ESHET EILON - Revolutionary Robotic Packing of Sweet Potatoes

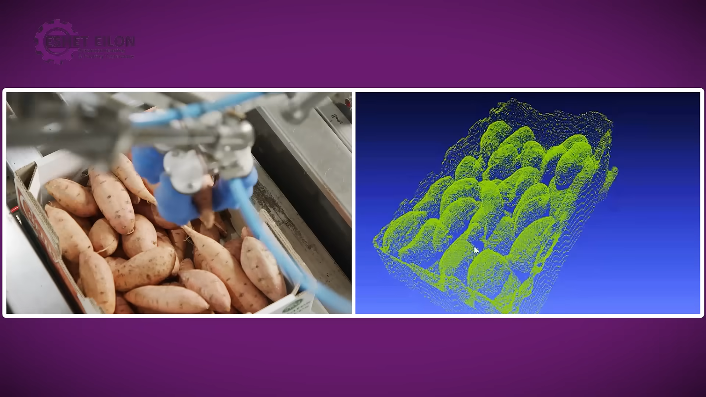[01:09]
Our 3D vision system provides optimal position for each potato.